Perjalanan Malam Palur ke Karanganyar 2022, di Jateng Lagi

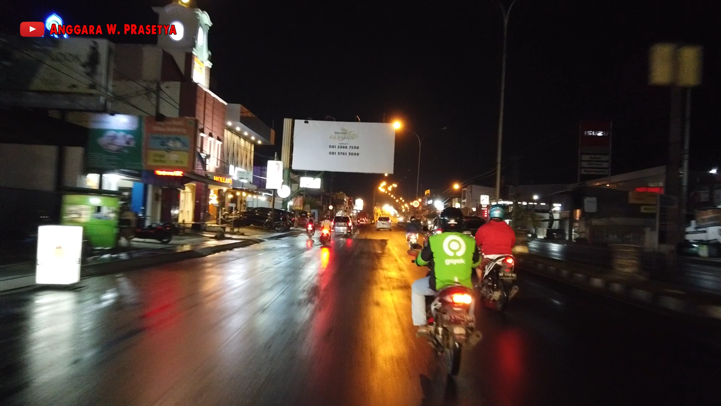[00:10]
wuhuu Dan di video kali ini aku sedang berada di Palur Palur, Palur itu Sukoharjo ternyata ya Mau kalau dulur-dulur
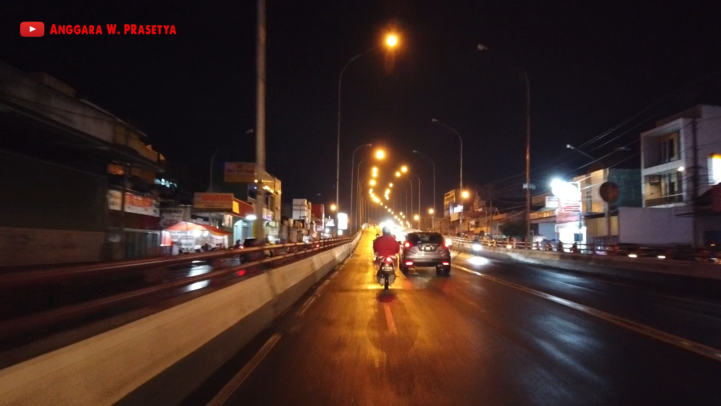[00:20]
cek di Google Ternyata Palur itu adalah Sukoharjo Jadi ternyata habis jembatan Juruk itu
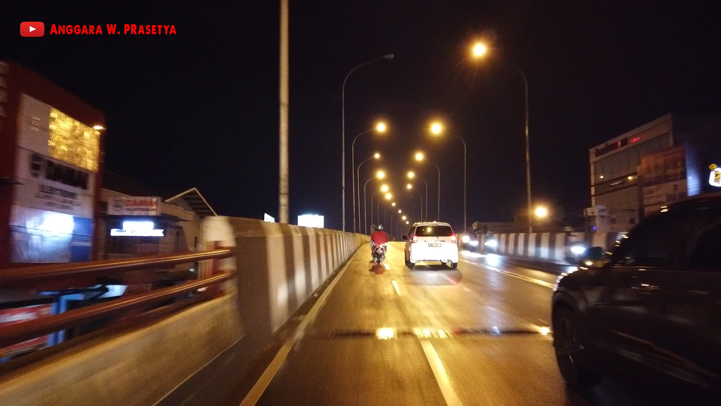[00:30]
Itu masuk Karanganyar Terus masuk Sukoharjo dikit Habis itu masuk Karanganyar lagi Jadi unik sekali ya lor Aku juga baru tau kemarin Kan ada temen di daerah Palur Rumahnya di daerah Palur itu
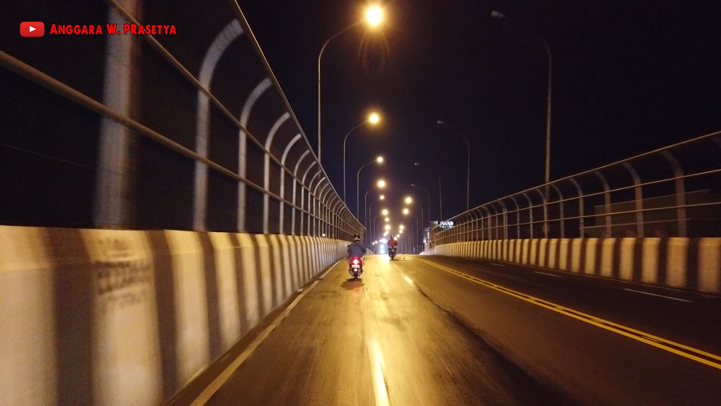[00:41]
Kemarin di beberapa videoku sebelumnya Dulu kan ada yang pas malam minggu itu berkendara dari Solo sampai Palur itu Aku bilangnya Palur, Karanganyar Terus dikasih tau, woy, Palur itu Sukoharjo Oh ternyata gini Dan ini habis melalui flyover Palur Wah ke motornya lampunya Tamu belakannya mati Awas ditilang Sekaligus membahayakan
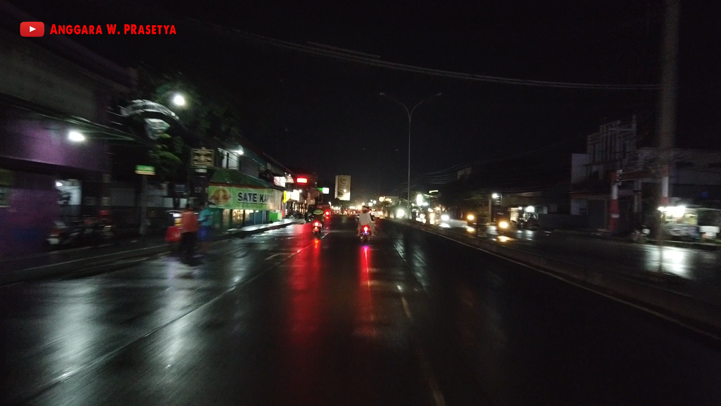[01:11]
Nah ini daerah Palur Basah, agak basah Habis hujan ini Untung ini aku berangkatnya habis
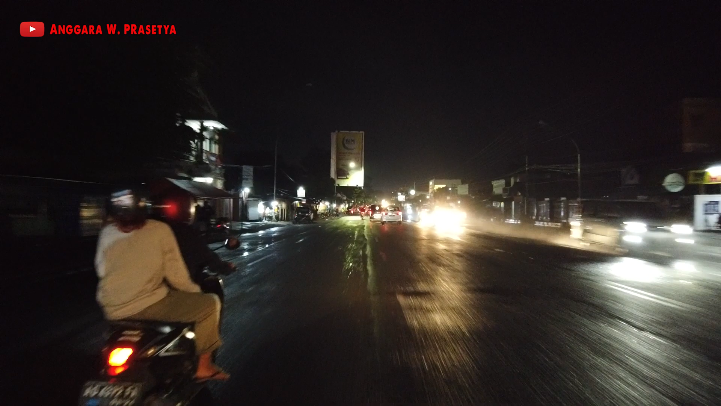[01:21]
Nisak dulu tadi Habis nisak baru berangkat Jadi enggak kehujanan Jadi hujannya udah terang Dan Alhamdulillah Bisa melalui jalan ini Tanpa perlu kehujanan Sehingga bisa ke video Dan pada video kali ini Aku akan memvideokan Jalan, kondisi jalan Dari Palur Sampai Karanganyar Nanti Di kota Karanganyar akan lurus terus Melewati jalan utama Dan ini harus hati-hati lur Ini ada Apa lagi?
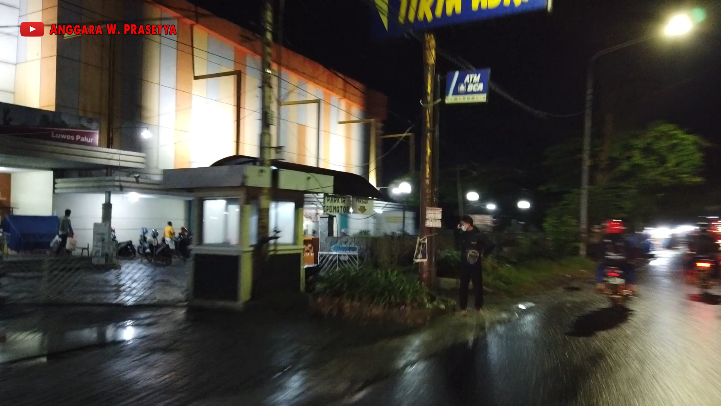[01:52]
Luas Luas Palur Ya betul bukan? Oke ini jalan menuju Karanganyar Cukup rame lur Ternyata
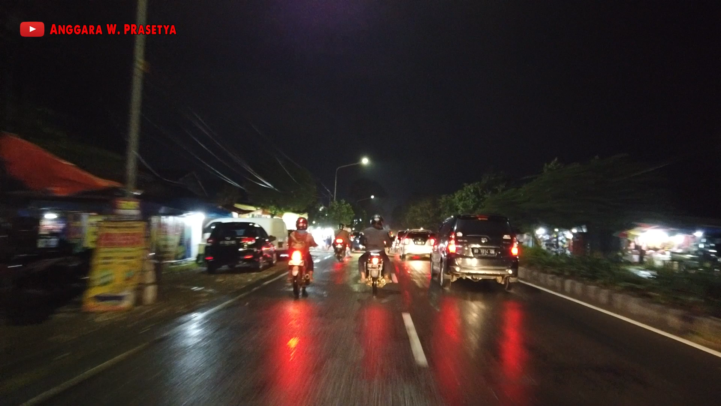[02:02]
Mungkin pada pulang kerja Atau pulang dari Kota Solo Jadi rame Pulang dari Kota Solo Menuju Karanganyar Ini harinya adalah Hari Selasa Tanggalnya Piro Hilali Aduh Motor di depan itu Nyiprat Titik-titik airnya Oke tak li mati sih Oke
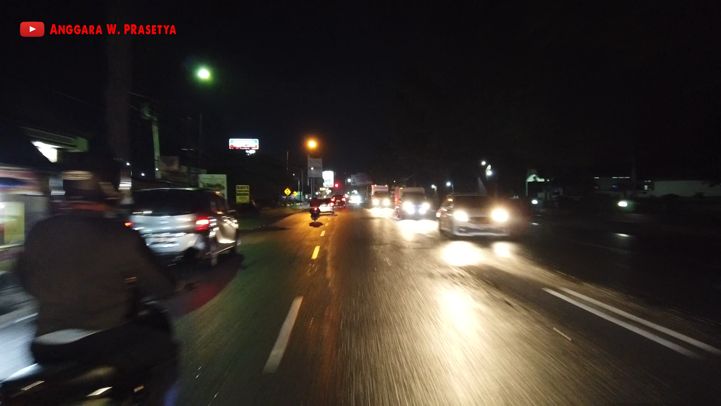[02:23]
Saatnya terus melaju Ini ada Indogrosir
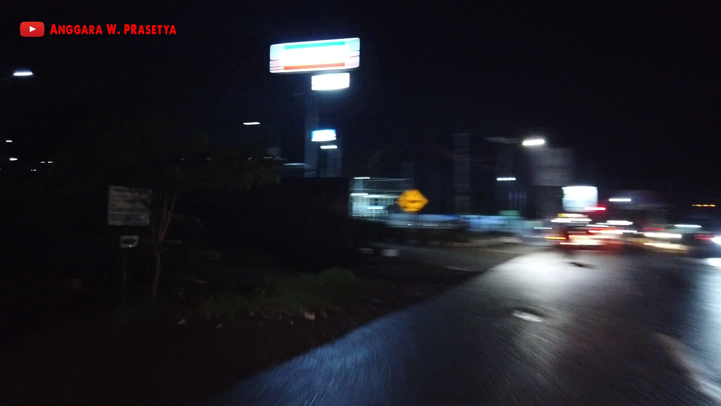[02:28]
Dulu pas openingnya itu
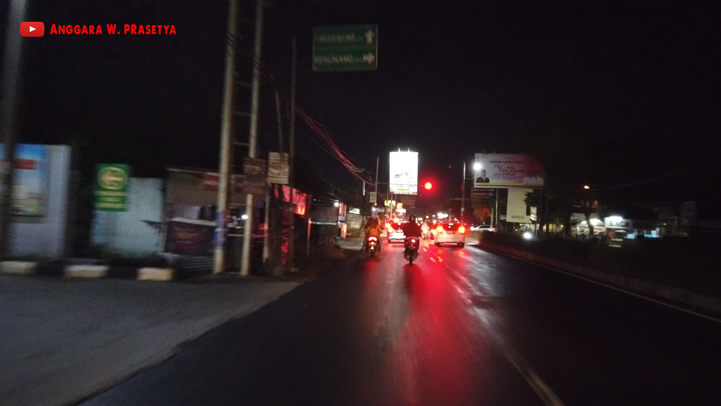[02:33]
Anu ya Undang Mbak Nela Karisma Konser Dan nget Oke Lurus terus Cukup rame jalannya ternyata
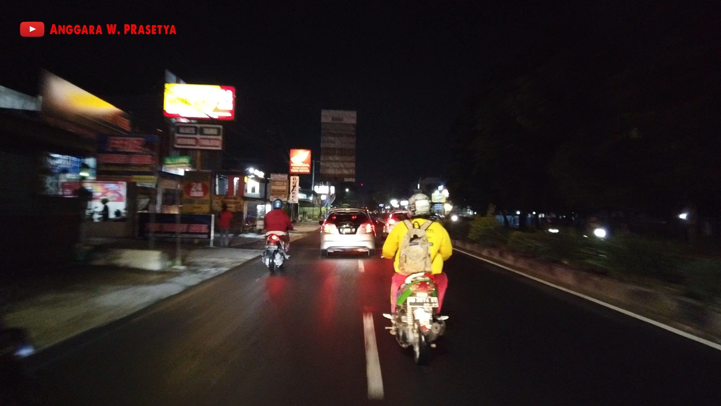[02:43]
Eh ini kondisi Jalan Kalau mau ke Karanganyar malem-malem Dari Solo Mau ke Tangmangu Malem-malem dari Solo Itu lewatnya sini Oh ternyata jalannya kering Lur Alhamdulillah Jadi gak perlu khawatir Dengan cipratan-cipratan air Dari pengendara lain Kok ini gak anggung helm
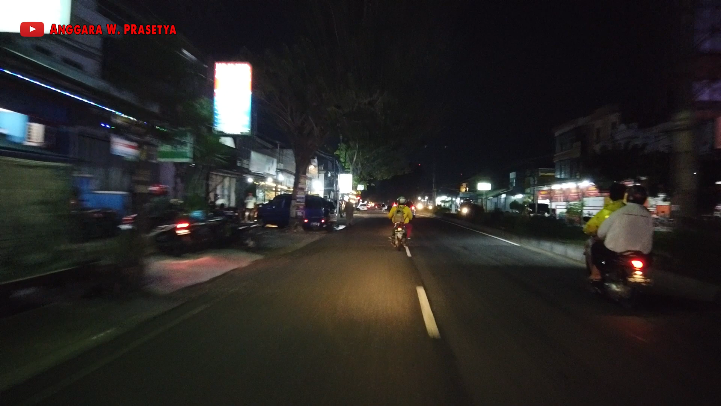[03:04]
Harus hati-hati Ini lampu tengah Dan lampu jalannya Juga mati semua ini Waduh Kenapa ini mati Apakah gak PLN Woh Ya menyebalkan tuh Kalau motor keluar dari gang Gak liat-liat Kanan-kiri dulu Langsung Mawr Oke ini aku akan Agak kenceng aja lur Ini pake setelan 25 fps Supaya
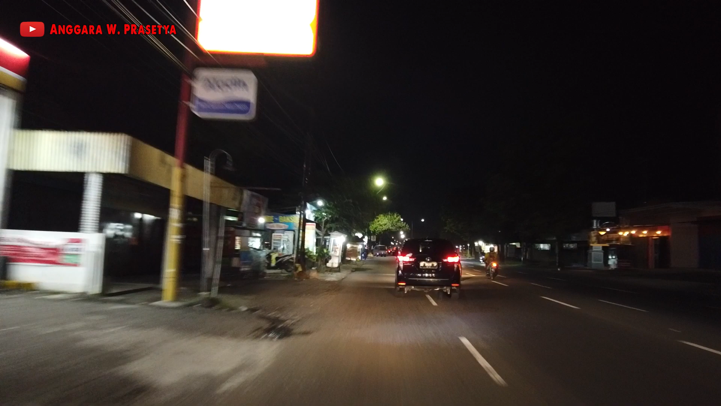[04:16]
Malem kayak gini ya Karena gelap Ya harus pake 25 fps Ini aku agak Kenceng aja lur
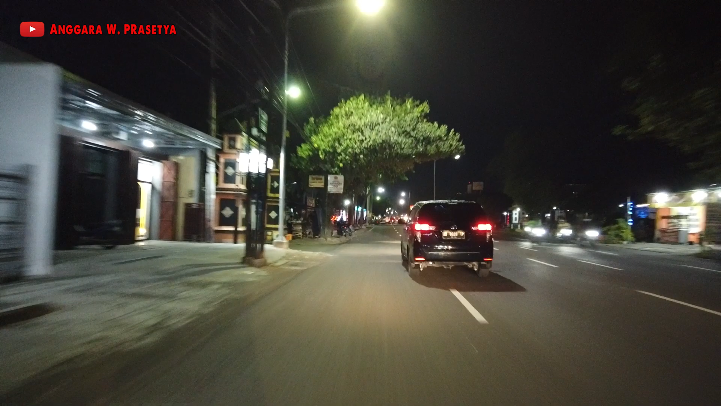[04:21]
Ini daerah Jaten ya Kalau gak salah ya Tolong dikoreksi Kalau salah Kayak Ini ada mitra Suwalayan Oh ada Suwalayan Diinjaten Karena ngenyar ini
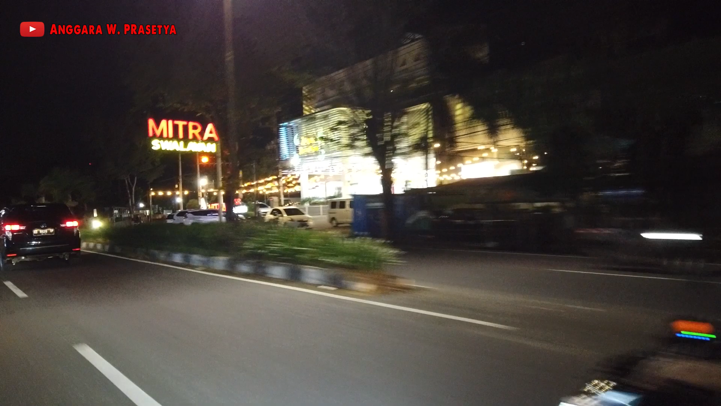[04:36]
Mitra makmur Suwalayan Kok baru Lihat sekarang Gak jokowi
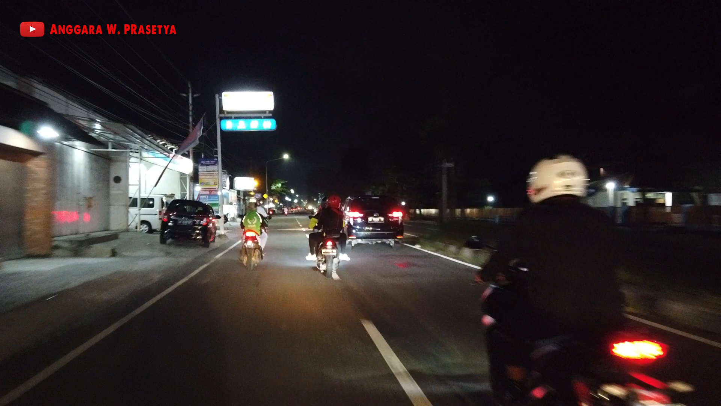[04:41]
Oke Lurus Terus Lurus Terus Terus Terus Melaju Ini lampu Jalanya udah nyala Yang ada di pinggir jalan Tapi karena ada pabrik Di sini
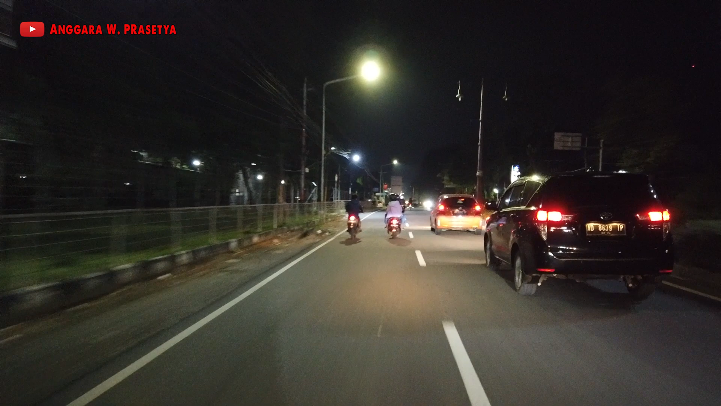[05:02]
Ini aku pake settingan Kayak gini tuh Ini mendingan ya Di kota Jalannya masih terang Kalau dulu Pas di beberapa Video gue sebelumnya Yang ke Ijen Terus yang lewat Pikat nul Mau ke Simbar Semeru Di Jawa Timur Itu gelap Buanget jalan ya Bahkan aku ngeditnya tuh Harus pake brightness up Jadi aku terangin Walaupun Bintik-bintik ya Karena malem Gak ada lampu Sama sekali Itu aku pake kamera ini DJI Pocket Namanya